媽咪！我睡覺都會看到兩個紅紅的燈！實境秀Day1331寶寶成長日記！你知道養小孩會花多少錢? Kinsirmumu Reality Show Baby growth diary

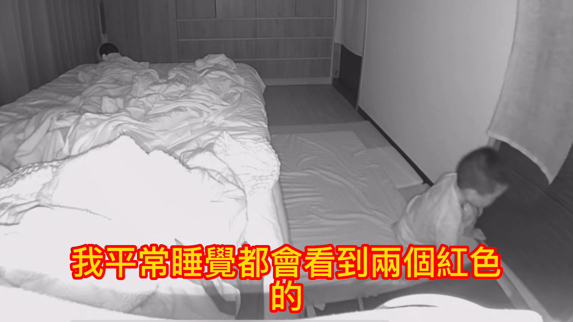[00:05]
我平常睡觉都会看到两个红色的那个灯。